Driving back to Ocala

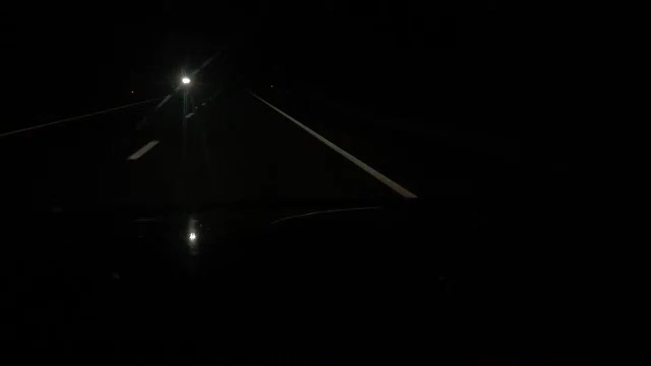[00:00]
shopping mode at 1 o'clock in the morning, 1:02 in the morning, and there's like nobody around me, and it's kind of lonely, I guess, dark. There's like nobody around me, nobody behind me. Well, there's some people behind me, but they're like turn away, but they're probably like a mile behind me, probably like a mile and a half behind me.